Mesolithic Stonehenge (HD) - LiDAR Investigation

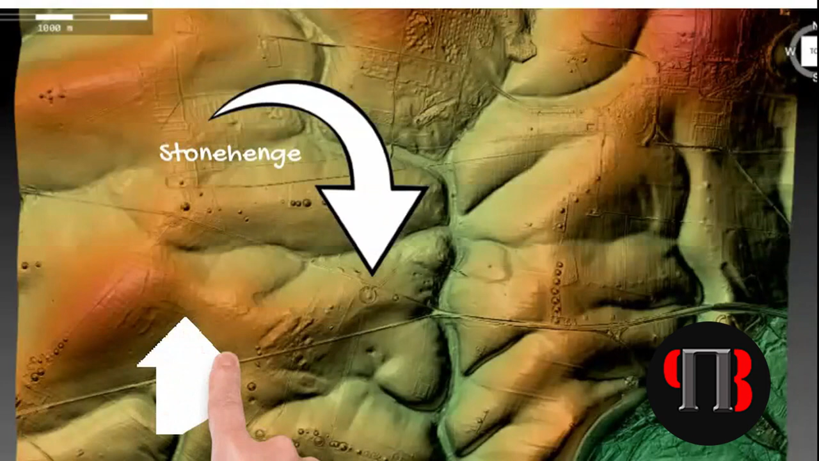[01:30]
if we look at stonehenge using lidar we can clearly see that it's not placed in the highest point in the landscape
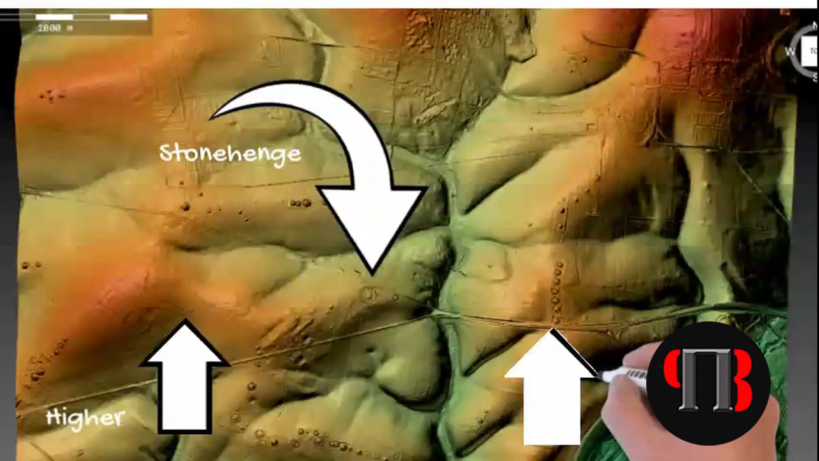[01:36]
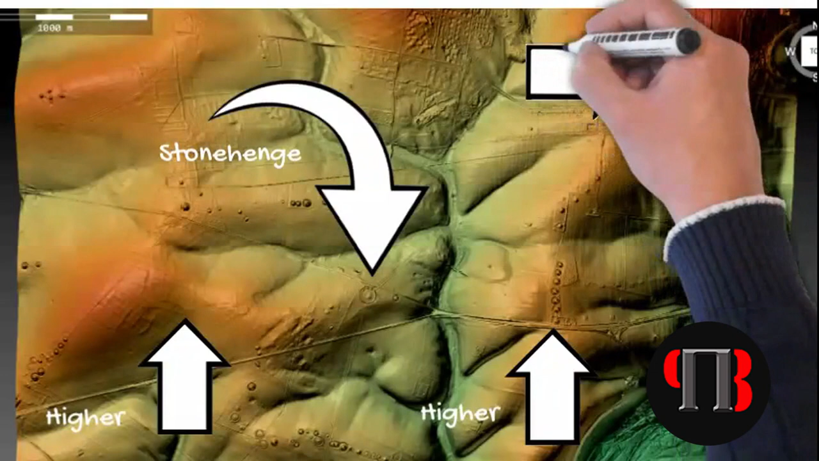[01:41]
in fact it's placed halfway down a hill with much higher positions available close by in particular on top of the hill by a vespian camp where we find the site of big mead
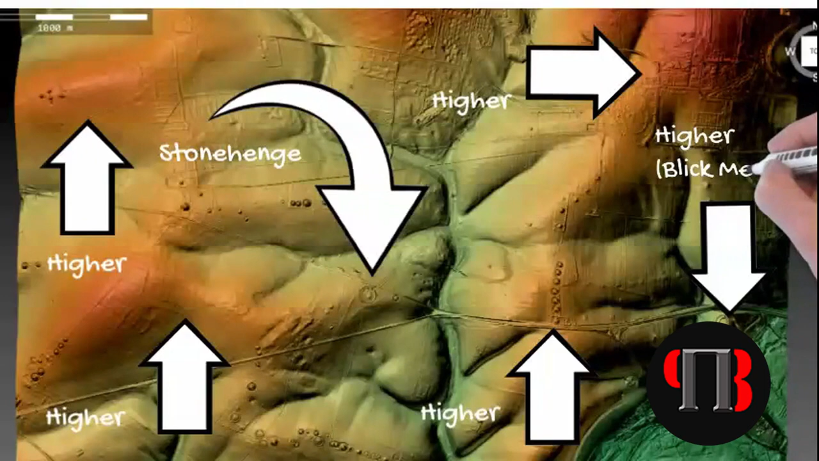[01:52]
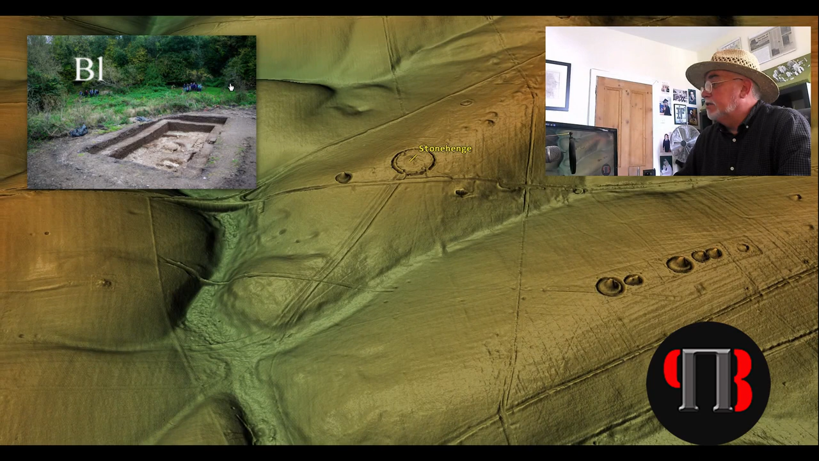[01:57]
the open university has found human fire pits with cooked meat dating back to the mesolithic period
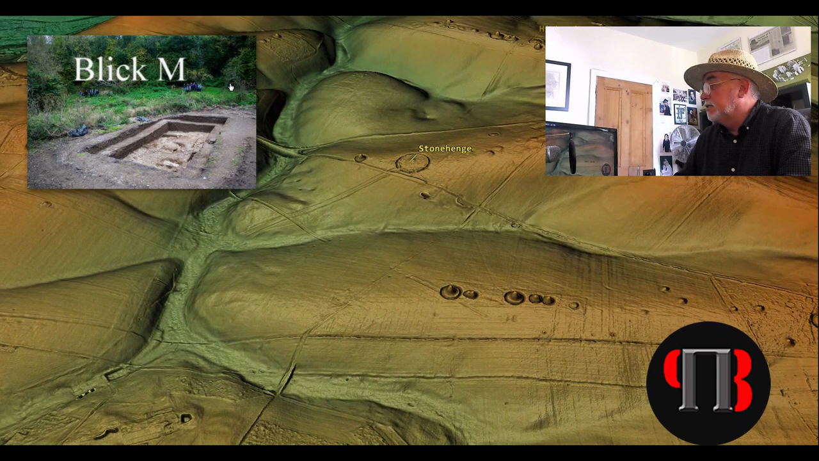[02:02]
so the question we must consider is why build stonehenge at this low position lidar can easily answer this question as we can create 3d models of the landscape which enhances the features and makes landscape identification much easier than consulting either
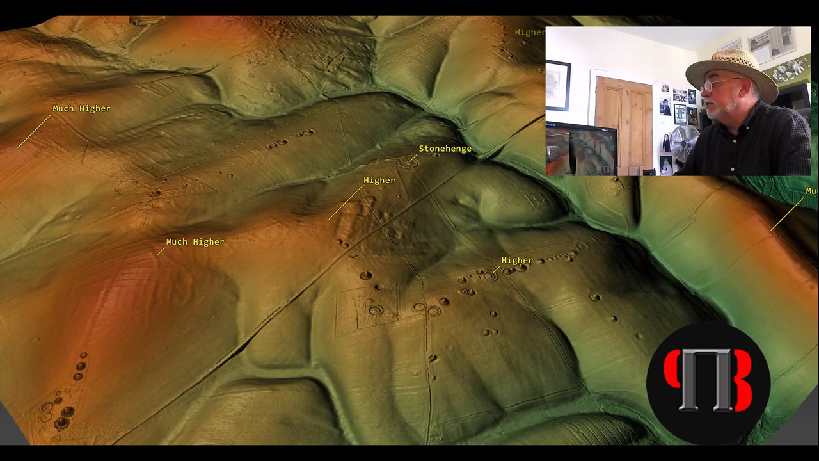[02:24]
os maps with their contour markings or even field surveying where the land surf features are easily lost at ground level
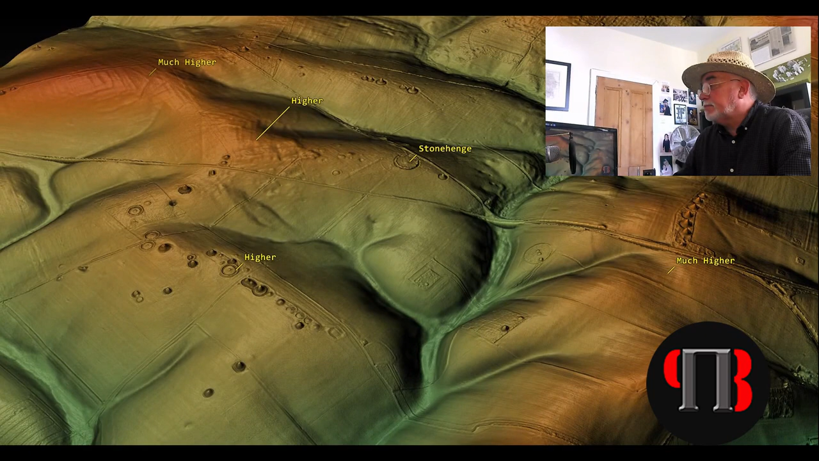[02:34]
if we fly over or hover about 100 foot above the landscape
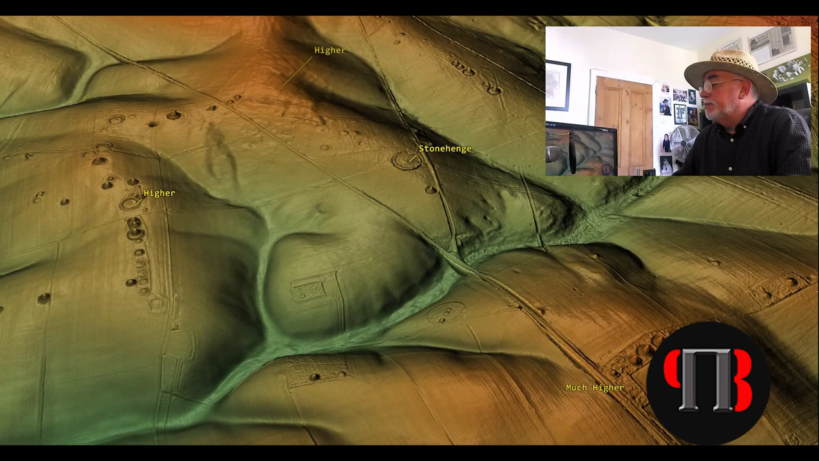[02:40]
we find stonehenge is on the edge of a vast dry river valley but in the mesolithic this valley was not dry
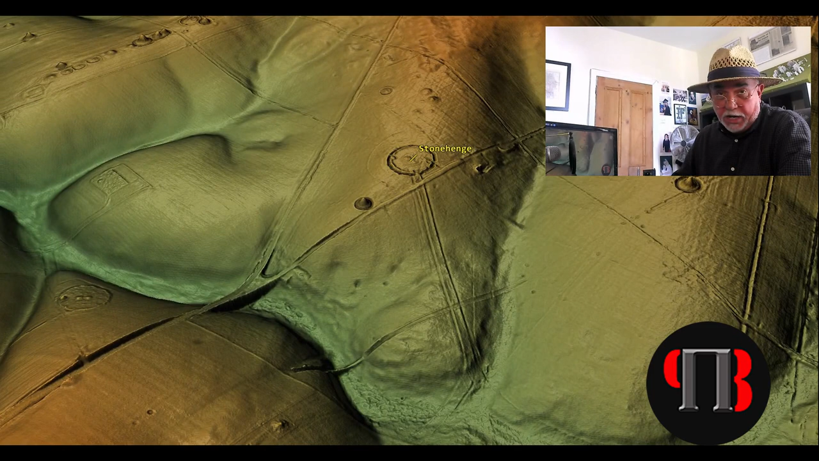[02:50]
but very wet with an active triplet tree fed by natural
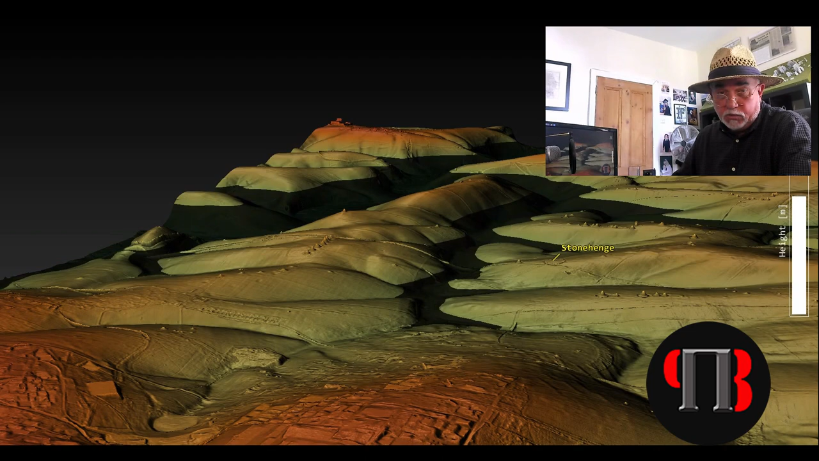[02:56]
springs that run southward down to the river avon a
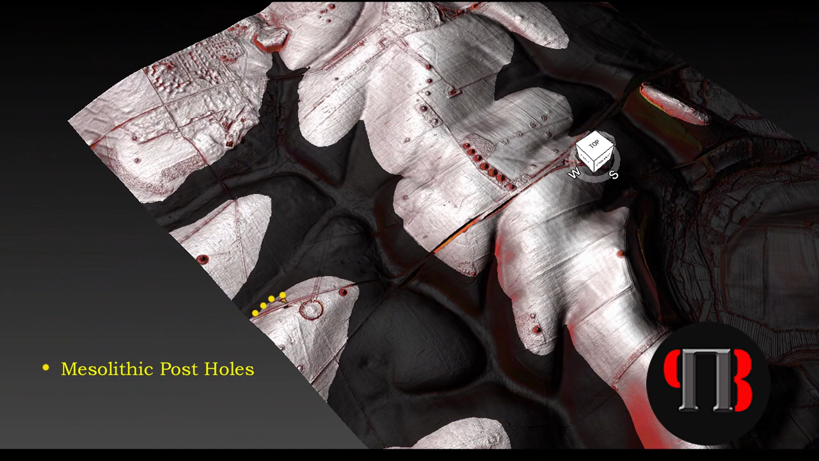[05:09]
alignment in the old car park which indicates the total of five post holes were found that not
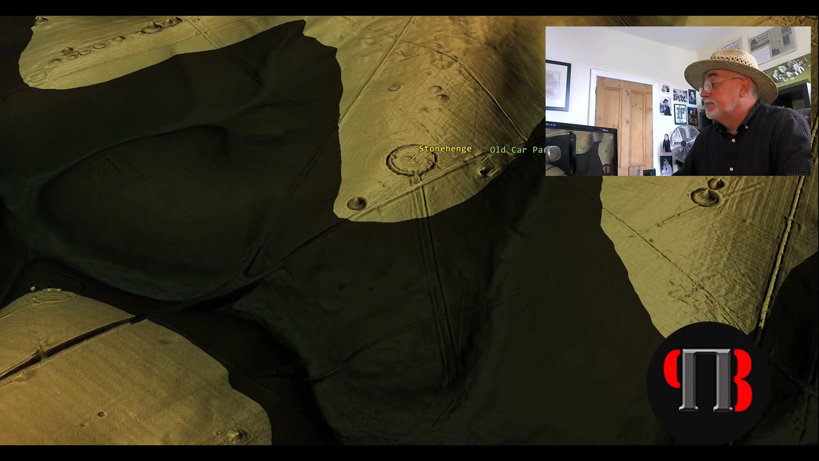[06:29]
the old car park is 10 meters lower than the stone hit site and
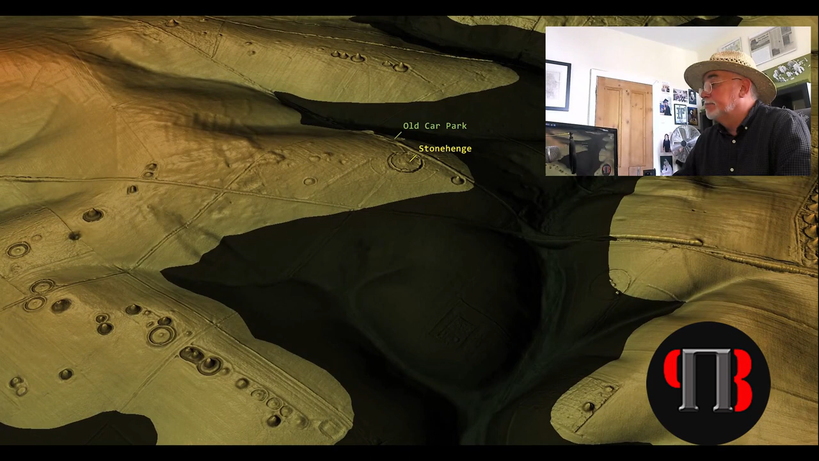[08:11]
so there you have it lidar shows that once upon a